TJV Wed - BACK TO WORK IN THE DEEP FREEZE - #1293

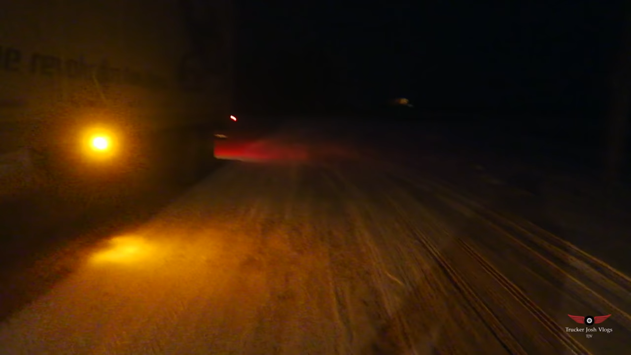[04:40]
minus 25 not bad can you see it we have a snowmobile on this trailer that's got to be good luck or something right right for winter time oh yeah oh yeah